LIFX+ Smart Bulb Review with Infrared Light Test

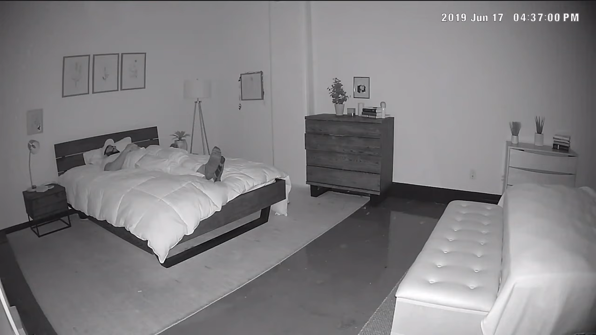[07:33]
What can the LIFX Plus's infrared technology do for me? Well, here, I am putting it to the test using my Eufy Cam E.
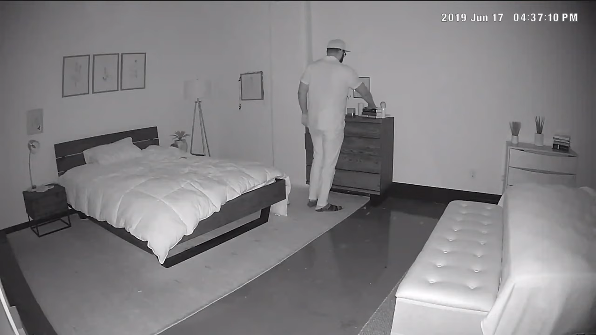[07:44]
This room is illuminated only by the Eufy Cam's infrared LEDs. The video quality is impressive all on its own, but let's see how we can maximize its potential using it in conjunction with the LIFX Plus. I know what you're thinking, he just turned the lamp on. I know it looks that way, but the light emanating from that lamp is produced by the LIFX Plus's invisible infrared light in a completely dark room.
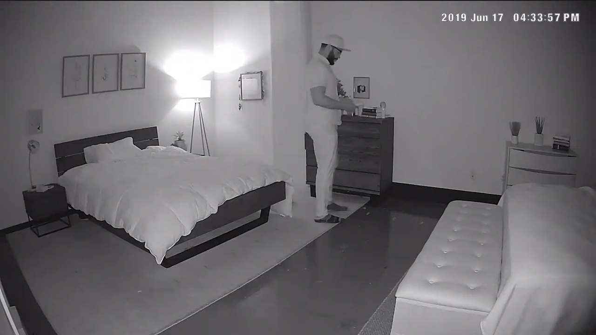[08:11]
While the infrared LEDs in your home security camera can only reach so far, placing these bulbs around your home allow you to see detailed images of what's happening at distances much further than your camera can reach on its own.
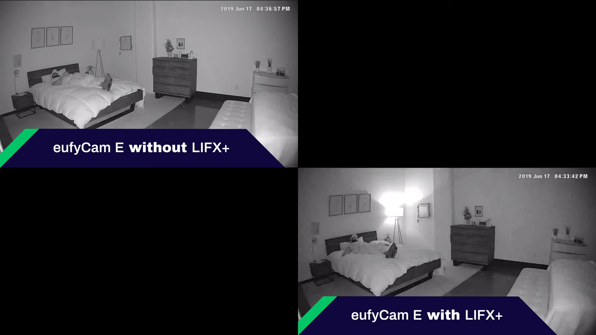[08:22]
Imagine an intruder going down a long hallway in your home. With these bulbs and fixtures along the corridor, you would be able to pick out more distinguishing features far more easily. I don't know about you, but it does help me sleep a little bit more soundly at night. I didn't know what to expect from our night vision test with the LIFX Plus, but I was very impressed with the results.